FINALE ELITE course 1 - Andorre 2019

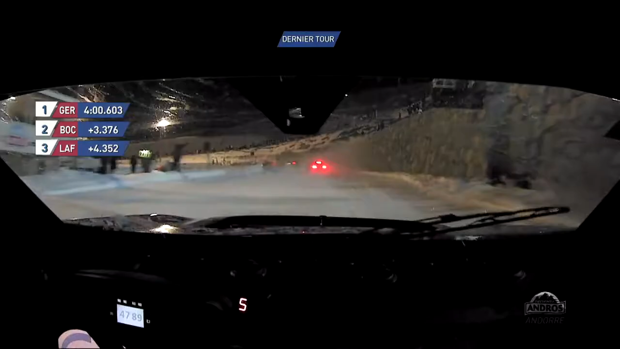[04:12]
Là-bas, il a une trajectoire vraiment particulière Dorian Bocolacci. Ah, il fait une tarte. C'est comme en circuit. Ah oui, c'est ça. Pour l'instant, il résiste.